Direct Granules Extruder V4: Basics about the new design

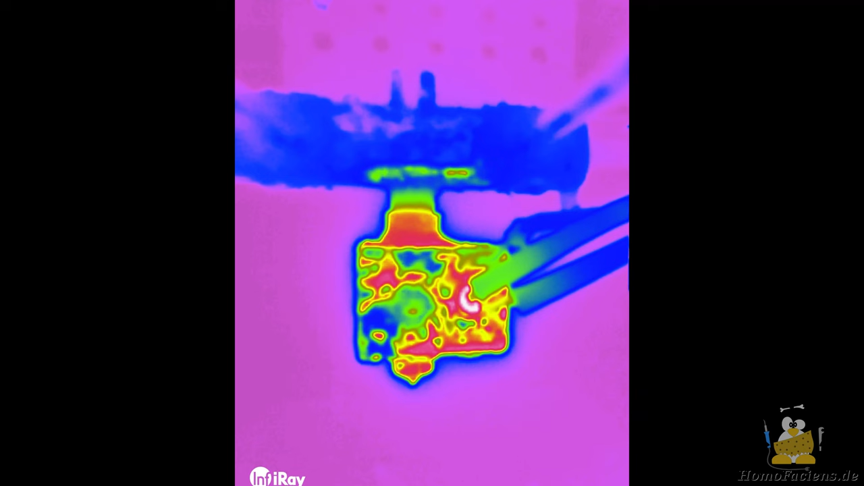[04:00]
To put it bluntly, heat flows from bottom to top.
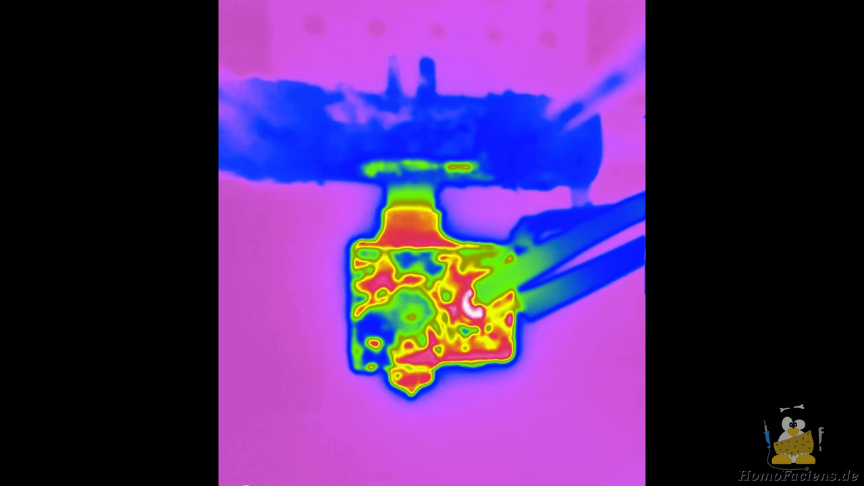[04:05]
The more heat flows, the more heating needs to be done at the bottom and cooling at the top.